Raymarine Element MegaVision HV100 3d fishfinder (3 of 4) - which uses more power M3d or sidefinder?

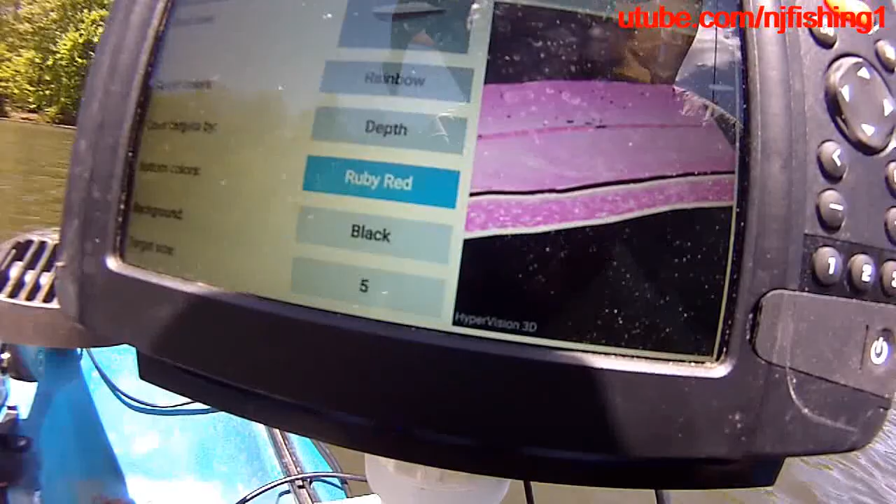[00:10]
red but it doesn't look like it's a ruby red there's something going on here but
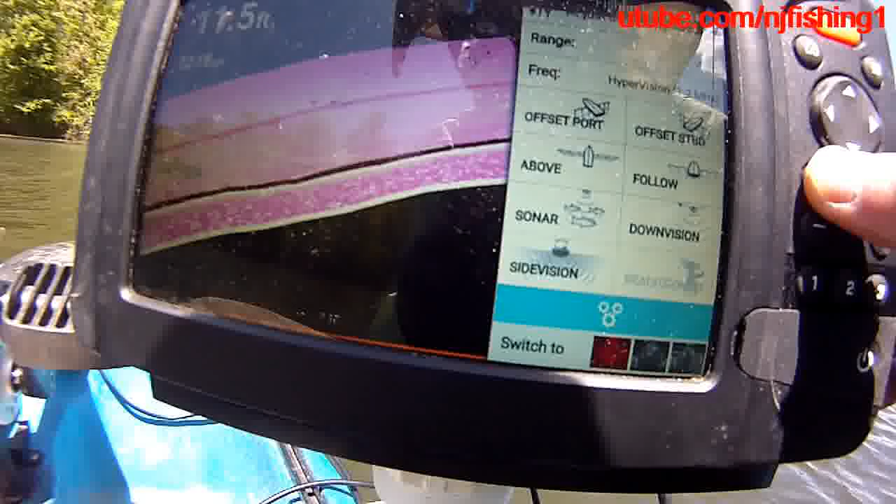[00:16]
we're gonna have to you know what's going on here
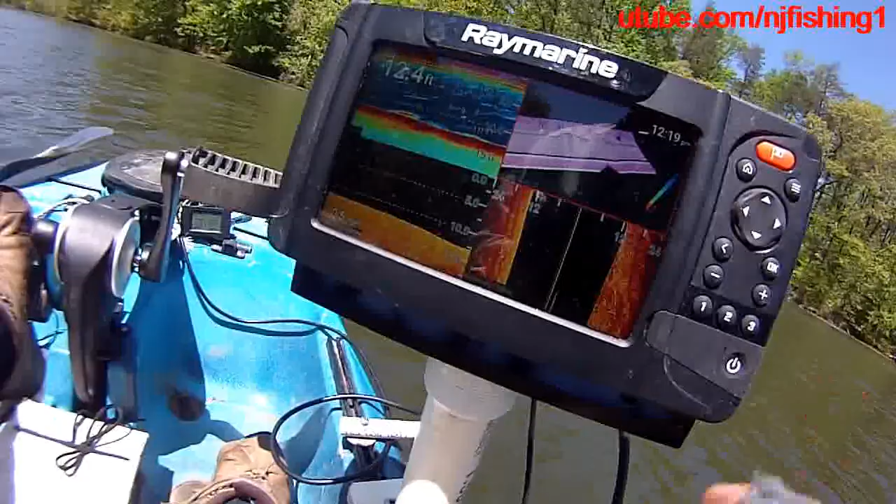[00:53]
the test here and we're gonna try to do something and let's see if we change
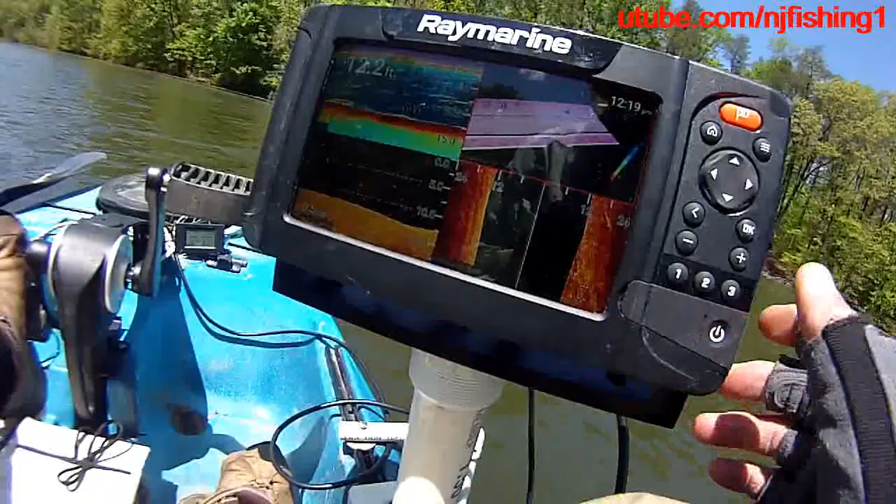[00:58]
it to three apps and let's see how much it burns probably would not change
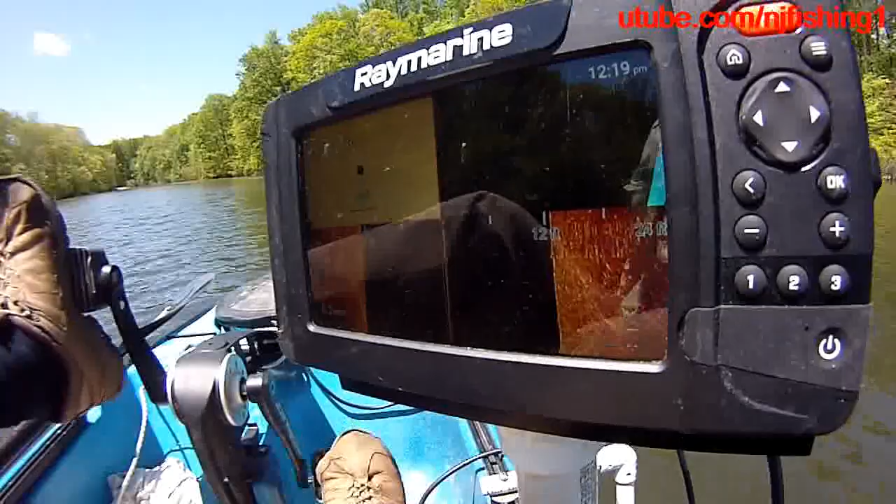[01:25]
vision underneath and the two other mode above
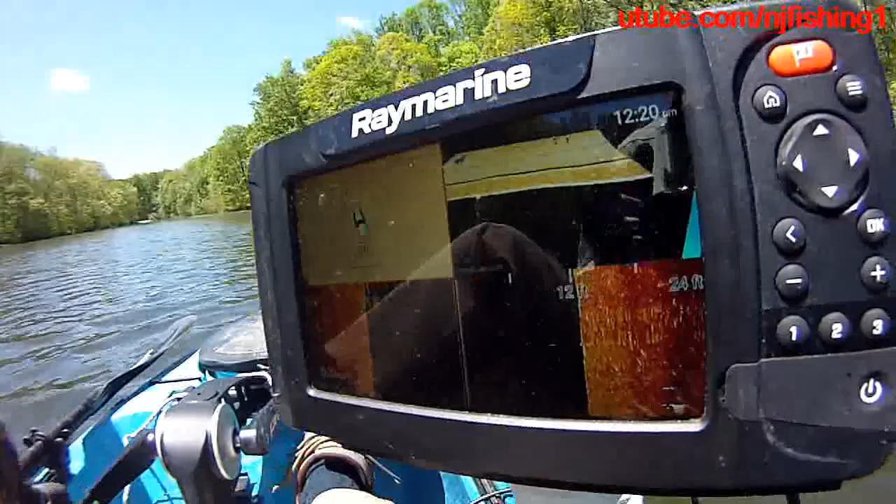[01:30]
one is the 3d upper right and the
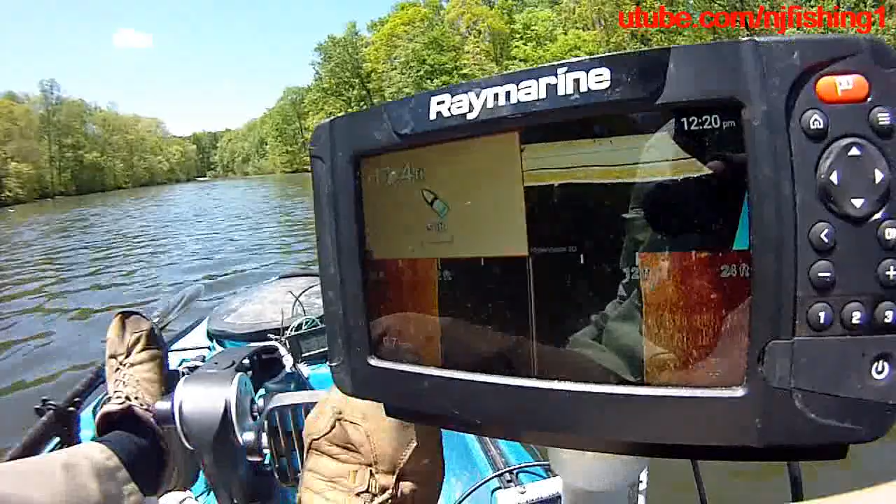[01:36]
the chart actually it's the chart let's see if it burns more watts but no it doesn't it's showing 13.1
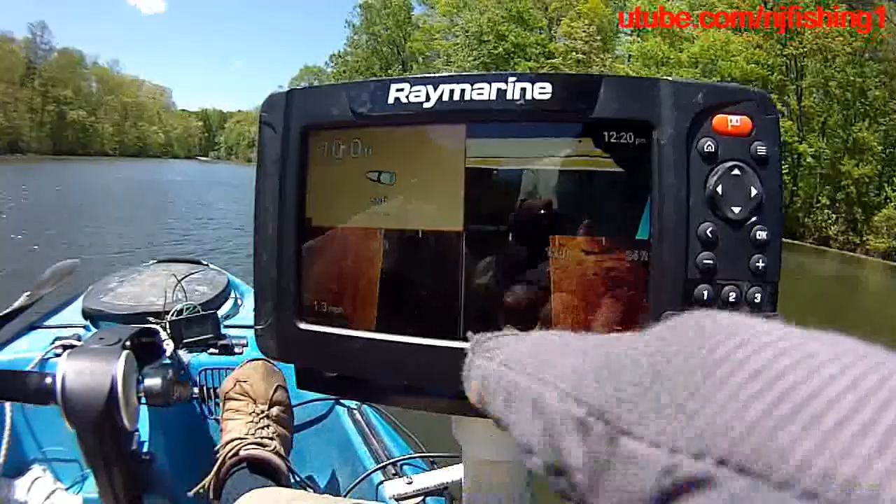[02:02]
not using a lot less than the plot underneath it's a side vision and let's see we are not active at the side vision i think we're active at the uh what are we
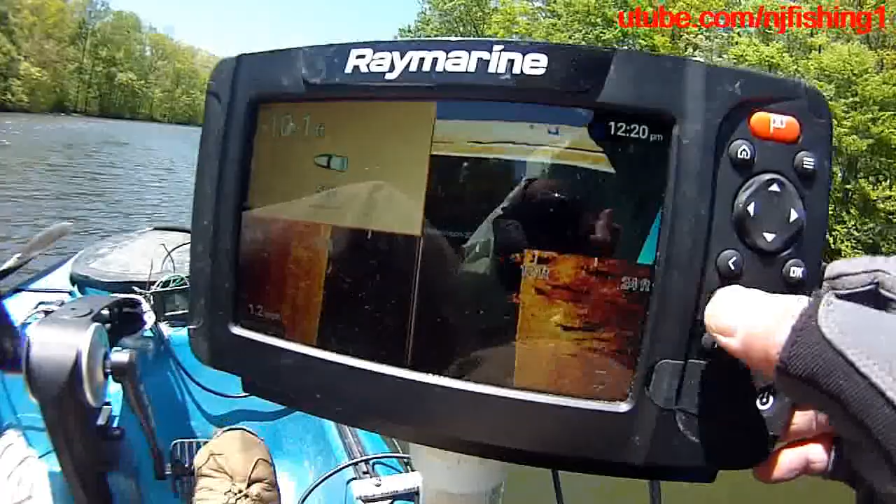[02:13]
i don't know what that was okay i think we are probably in the in the in the chart mode
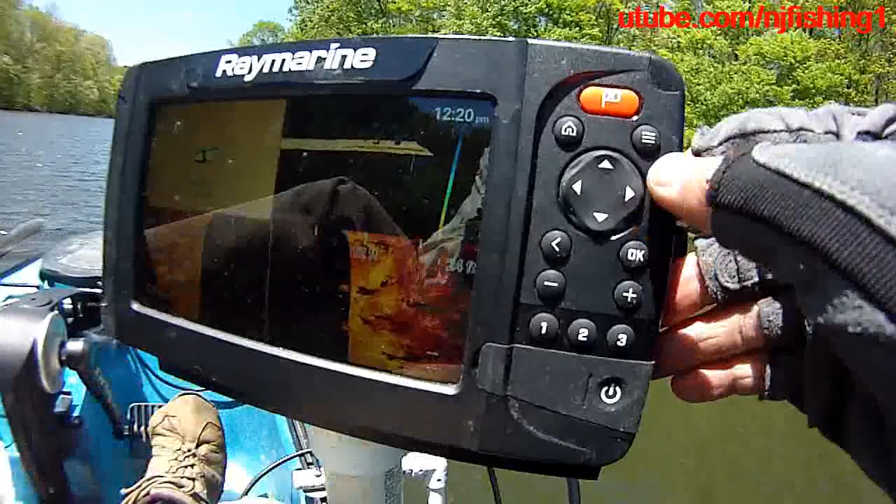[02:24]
so let's bring up the three bars and let's go down to the bottom to switch to
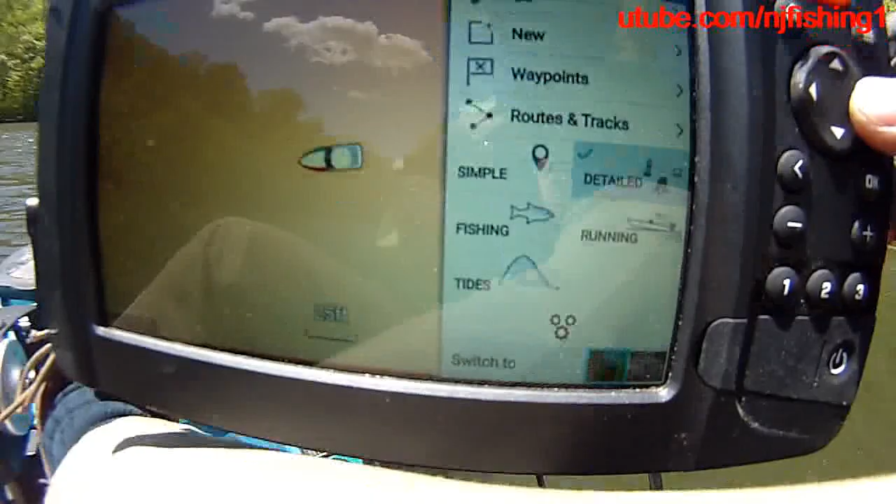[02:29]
that switch to the 3d and i don't want to
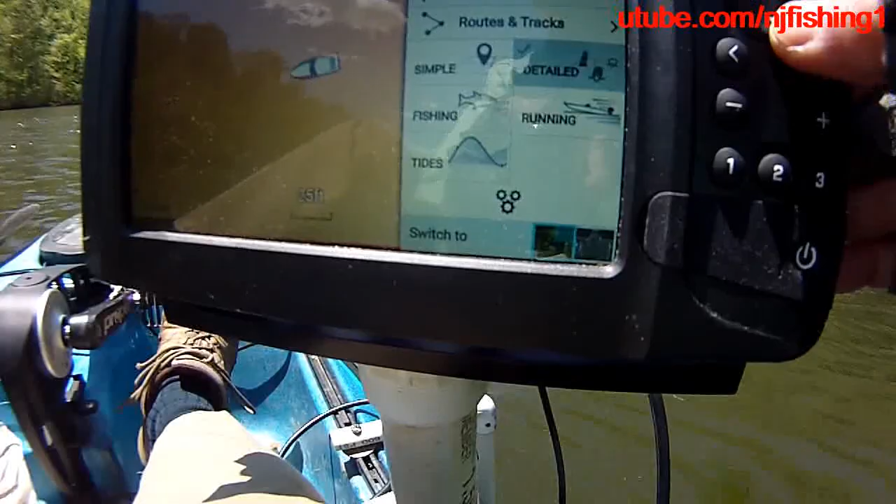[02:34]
switch to 3d i want to switch to the bottom which is the side finder there you go because
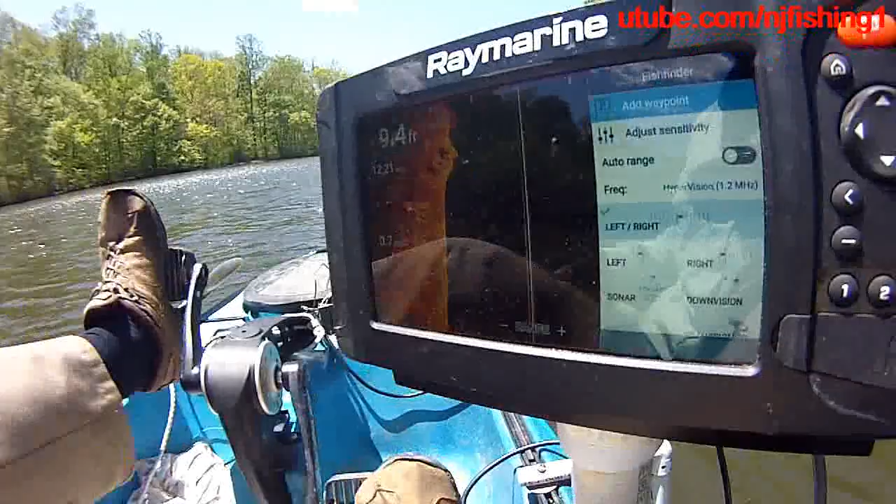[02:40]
i want to reduce the side finder range get out of there
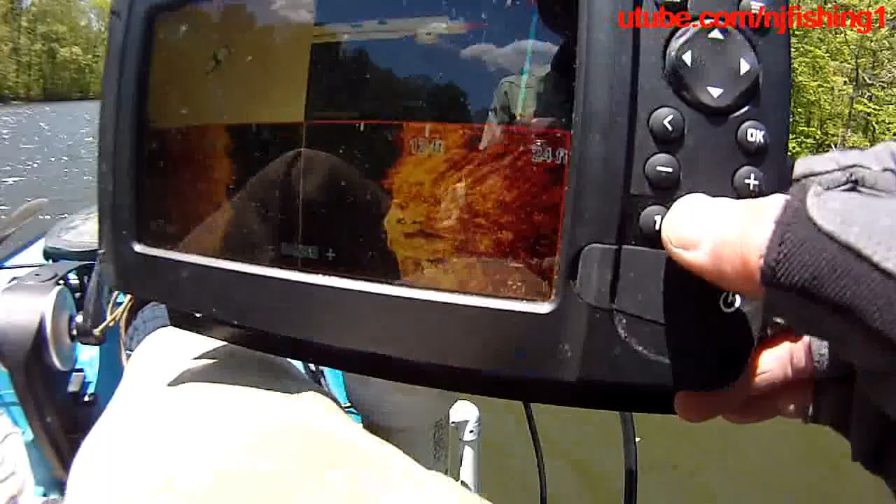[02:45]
this is the mega vision by the way
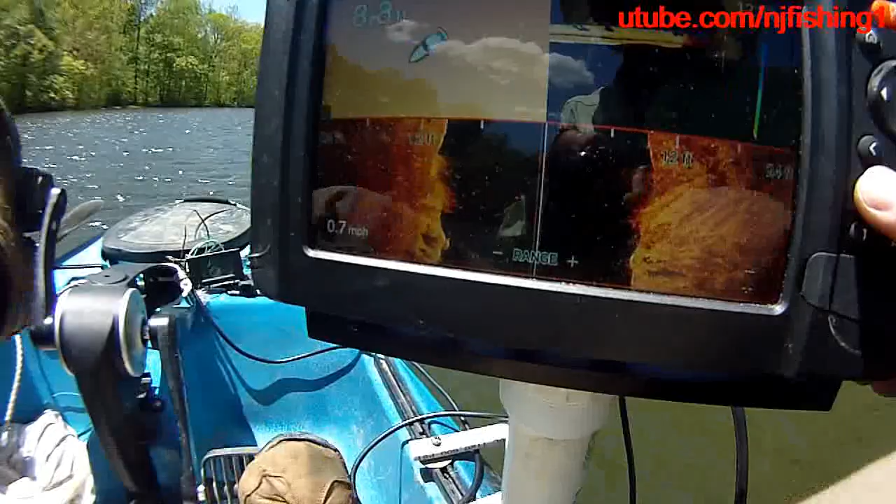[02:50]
On screen: speed 0.7 mph
so you can see some you can clearly see some bushes grass or plants underneath and then
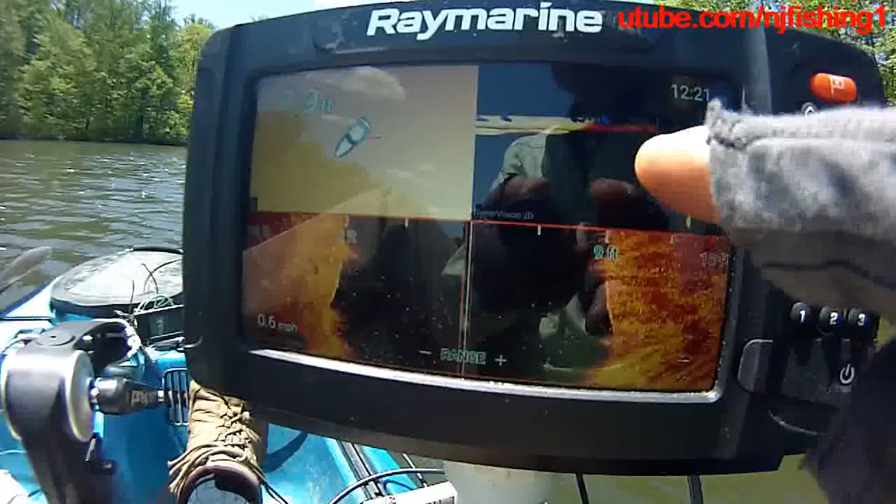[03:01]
On screen: speed 0.6 mph
you know so it's about nine feet deep okay you can see some grass above the water level above the water um
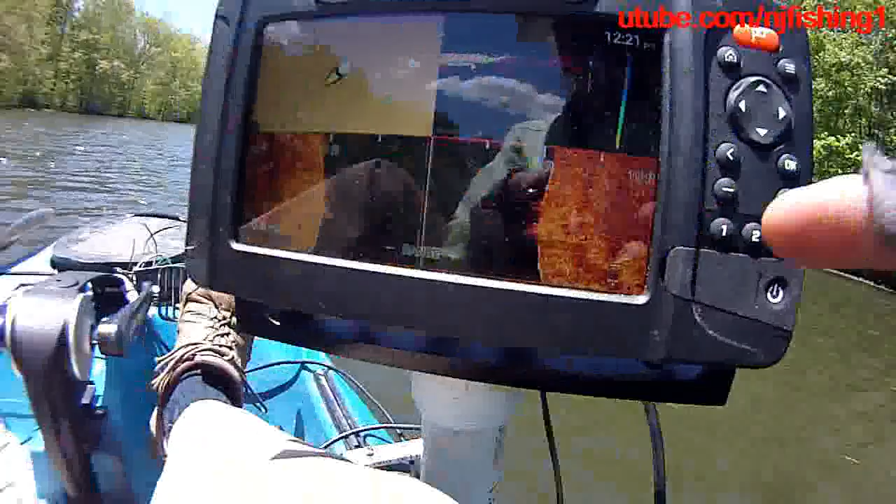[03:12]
to my right and you can see um in the bottom is these uh under water uh bushes
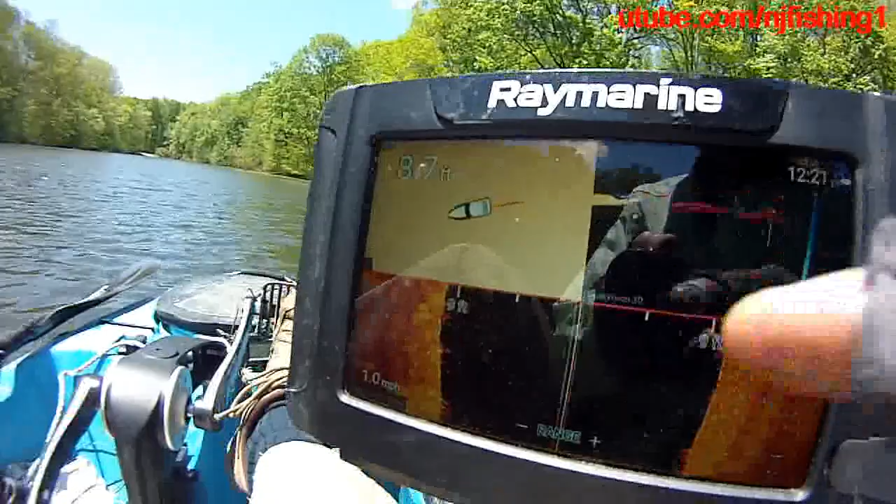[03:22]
okay so this is the chart because i'm not using navionics i should have brought that i'm using uh rain marine lighthouse 3 uh and c chart uh uh
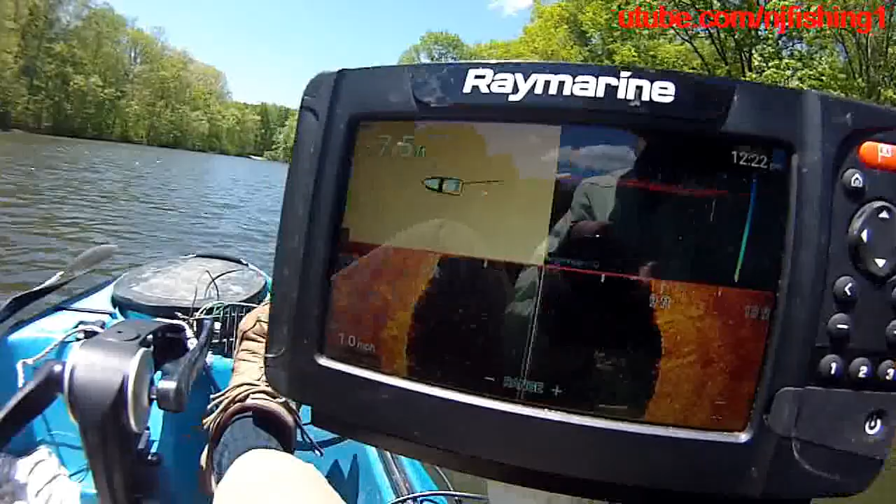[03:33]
uh uh chart doesn't have the detail uh uh i just uh i forgot i'm in the side vision here so i just uh
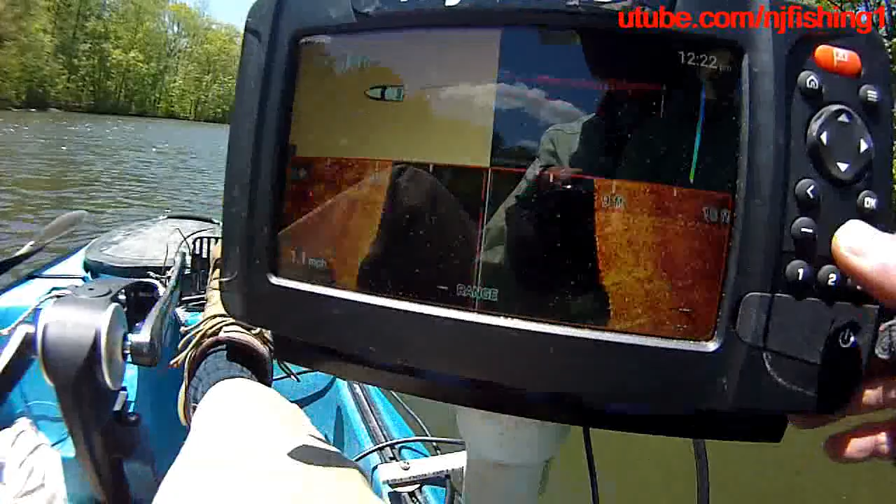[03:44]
you know change that and let me uh bring out the uh 3d oh the 3d went back to the brown collar which is